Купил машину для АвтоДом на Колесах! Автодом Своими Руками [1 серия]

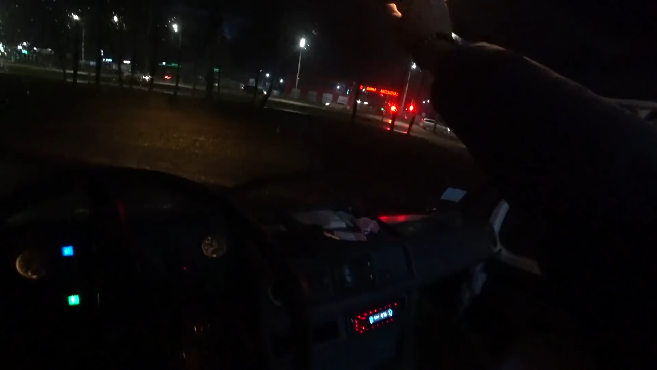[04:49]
Погнали, хоть по трассе прокатимся. Главная проблема – это звукоизоляция.
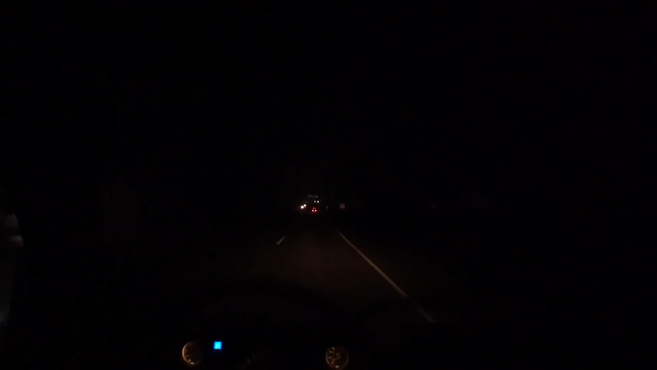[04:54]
90 бежит. Как у нас в Беларуси надо называть, бегит. Так что 90 едем. Даже вон Смотрите, сейчас соточку, правда, ладно, с горки это. Соточку можно разогнать его. Это еще при этом, что у него мост стоит нескоростной. Нормально работает. Сделать звукоизоляцию, чтобы ничего не дребезжало, и все будет отлично. Фары, конечно, говнецо.